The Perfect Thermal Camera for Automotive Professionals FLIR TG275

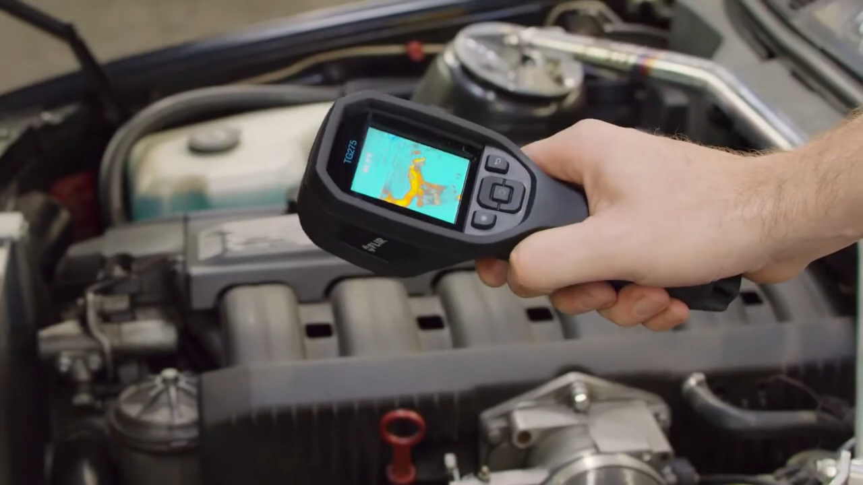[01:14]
In like a motor, if it's having high resistance, you can see the actual temperature arising, and sometimes maybe you can't feel it if you were to touch it.
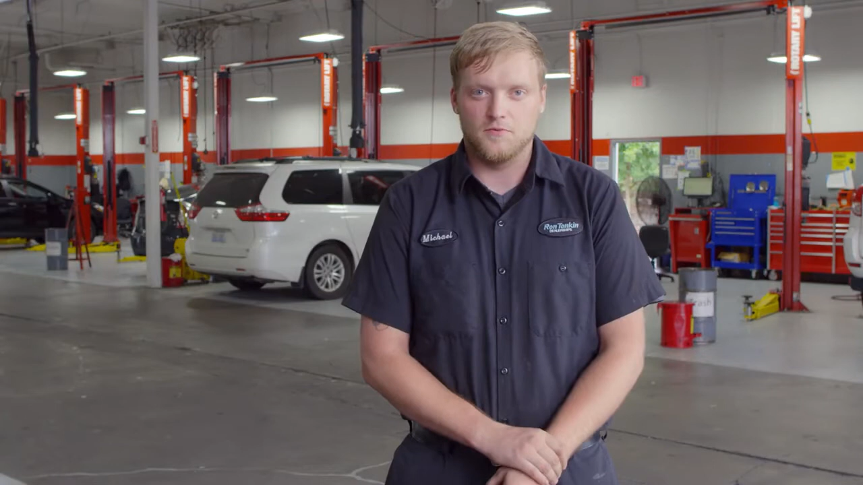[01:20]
So being able to see high resistance, either mechanical or electrical. I'm able to see things you can't see with the naked eye, like this thermostat assembly on this BMW right here.
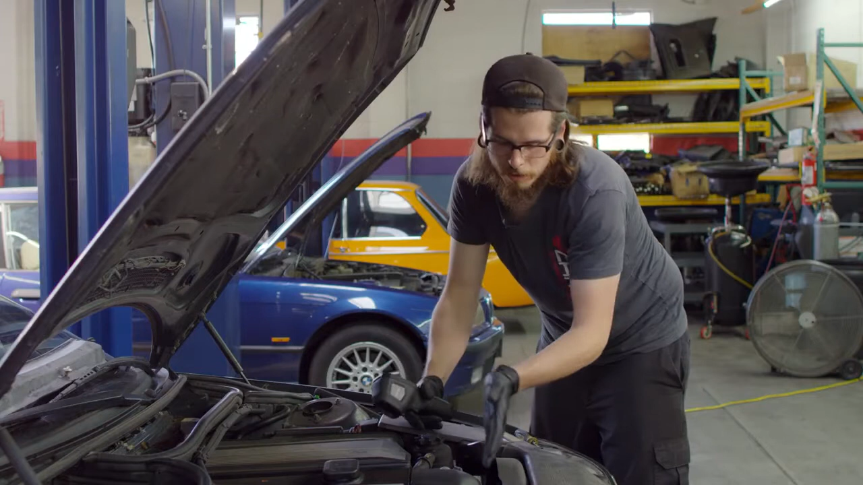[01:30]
Sometimes these fail and you can't tell by feeling it with your hands because there's so much heat dissipation that everything feels the same. If you look at it through this, you can pinpoint exactly where the problem is,
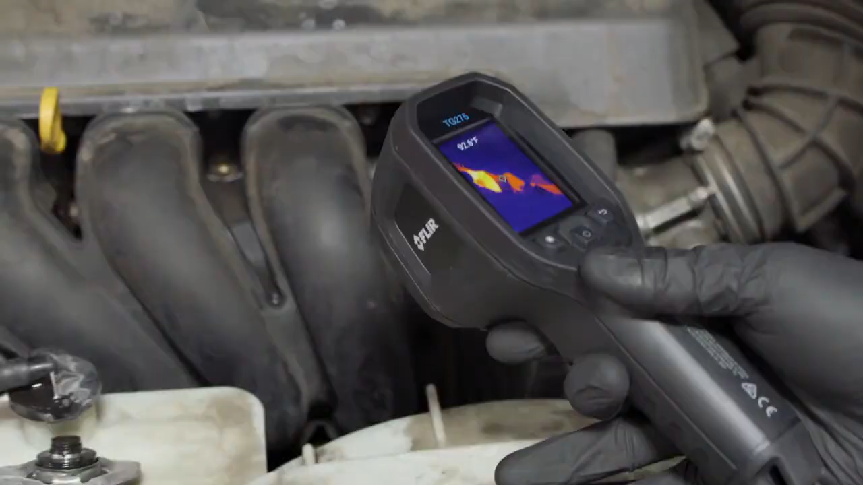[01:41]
as if you're looking at it with your own eyes.
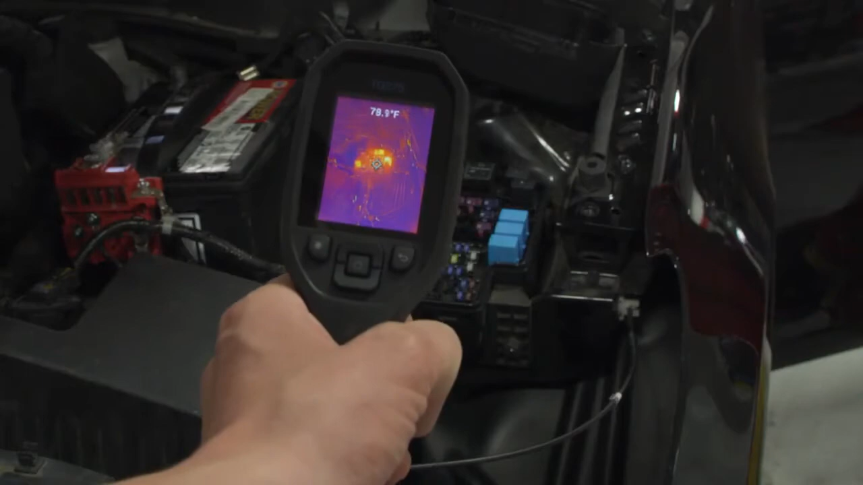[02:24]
It's able to detect temperatures that you can't detect with the naked eye or even feeling it. I mean, you can't even really put a price tag on it.